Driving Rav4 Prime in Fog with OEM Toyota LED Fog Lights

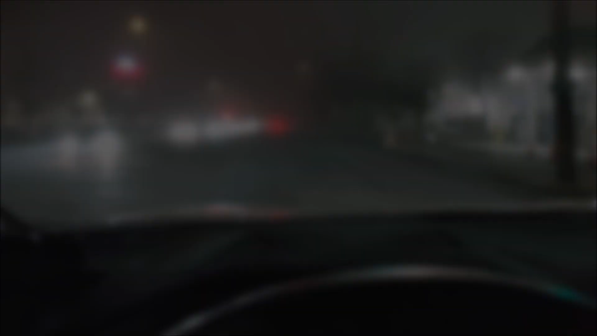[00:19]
hey look it's the first time I get to test these fog lights out there we go we know I can turn the headlights
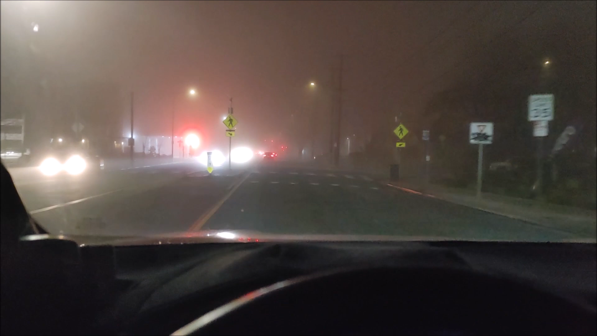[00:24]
off and just turn the fog lights on let's just turn all the lights off let's see so that's the I think that's just fog lights
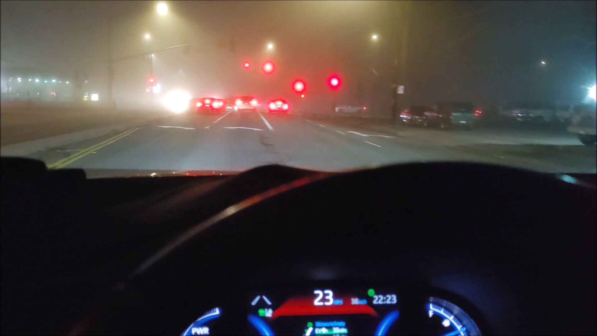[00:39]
yeah well it definitely helps with both of the lights on yeah it's like super foggy right now let's see let's get it let's get some distance from the car in front of me yeah it was pretty bad I was on
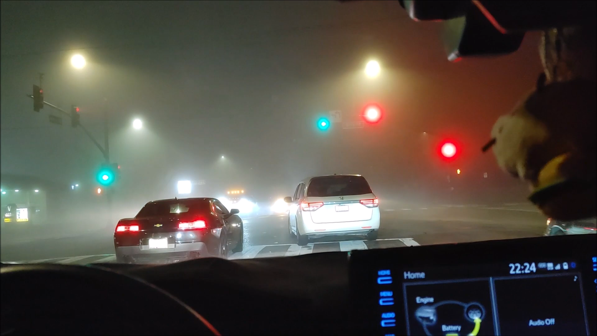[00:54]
the freeway earlier and everyone was driving slow but I could see fine so that's the difference between having fog lights and not having fog lights you know let's go back up a little bit yeah I can see perfectly fine at least like 20 feet in front of me
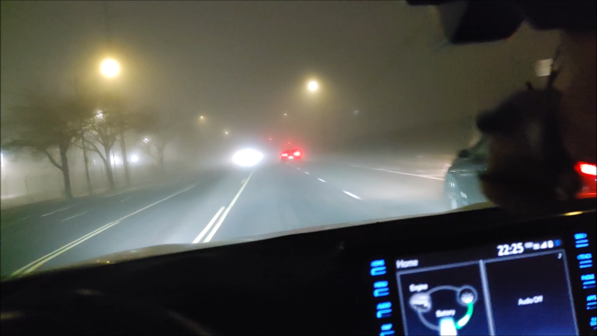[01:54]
yeah they work pretty good it lights what it does is it lights up the road that's in front of you yeah it's pretty pretty foggy yeah it's pretty pretty foggy
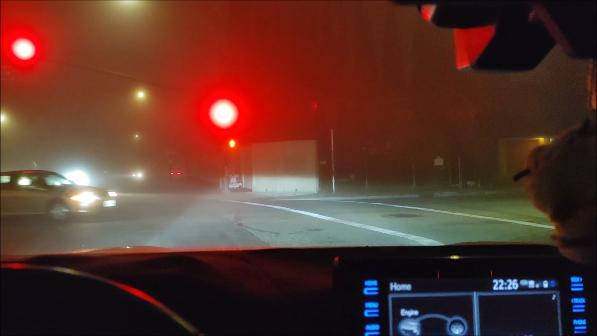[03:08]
so really well really what the fog lights do is they light up the area underneath under the headlights so you can see the road ahead of you all right so if I was to put the high beams up let's try high beams this is what the high beams look like
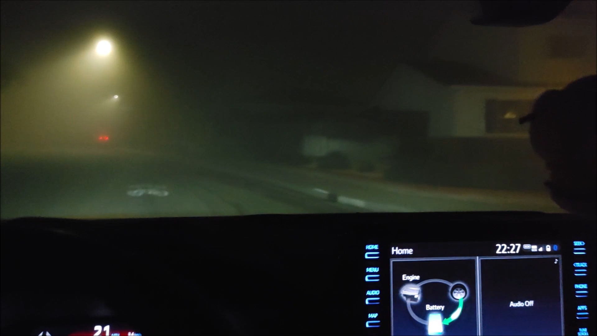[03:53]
let's turn the headlights off okay this is headlights off okay this is completely off and this is fog light on oh no that's auto this is fog lights only okay well you definitely want to be driving with your headlights on
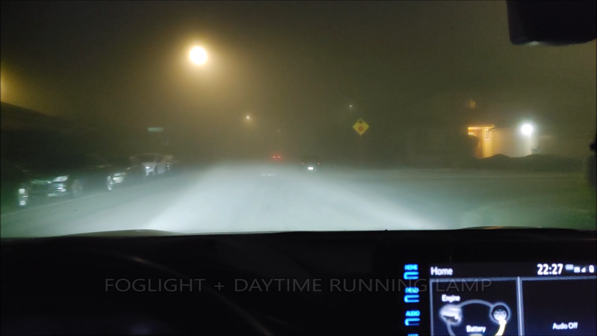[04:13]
but completely yeah completely off is like that and then that's fog lights and you know what honestly they don't really make yeah they do make a difference yeah basically you could just see what's in front of you easier right and then you could use the so they they work together with the uh the headlight is what they do so yeah they work pretty good with the headlights
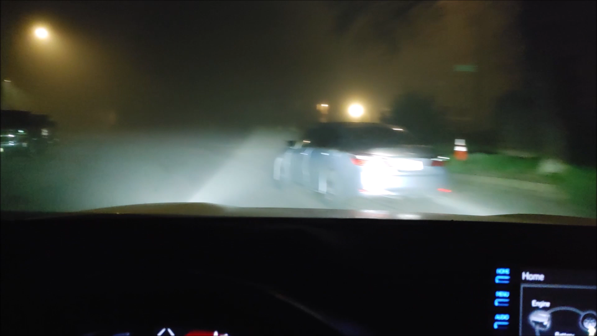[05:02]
but yeah it kind of it um so the headlight is like your kind of driving lamp and then your uh fog light is uh it lights up the road underneath you actually let's go let's park here
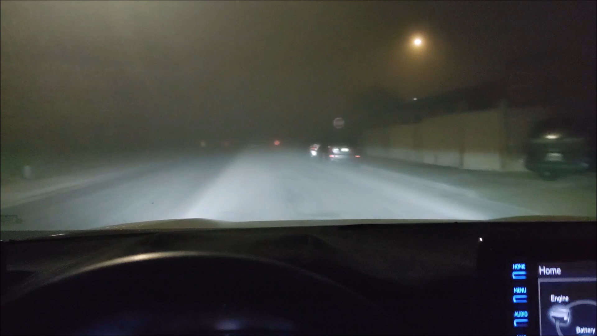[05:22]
and you guys can see okay
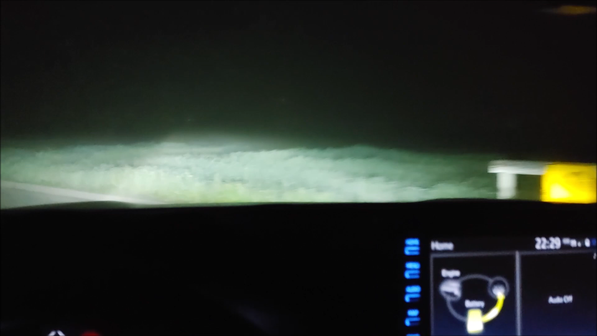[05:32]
okay i know there's like a light over there but so this is uh without the fog light without any lights
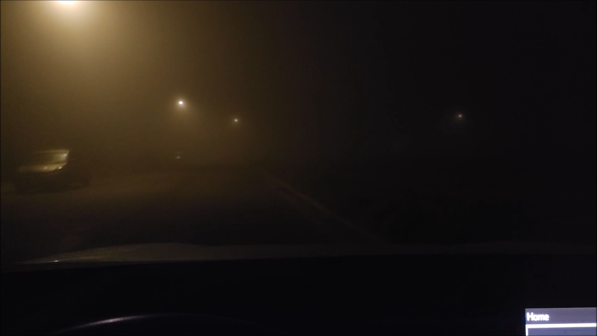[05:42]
with the headlight and the fog light this is auto okay and then this is uh just the fog light okay and then this is fog light and then headlamp yeah see so that's this is fog light on fog light off all right it's fog light without headlamps okay so yes you can see how it lights up everything around you especially the uh reflective signs
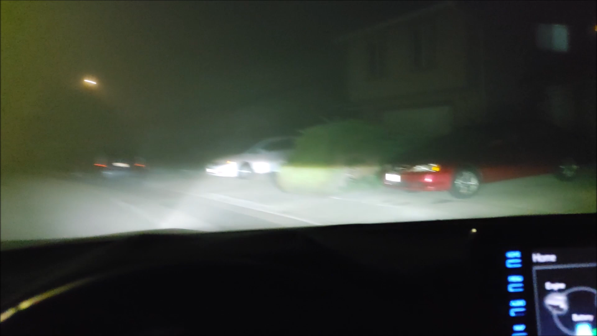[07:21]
but man the lights are incredible on this vehicle i don't like them a whole lot all right here's my god so there there you go that was a little uh test this is that's the first time i was able to test um the the led the toyota led fog lights in the fog all right like the first time i've had legit fog to actually try them in and and you can see like it lights up the area around you like a fog light is supposed to okay so they work they work really good with these stock headlamps on the rav4 prime all right thanks for watching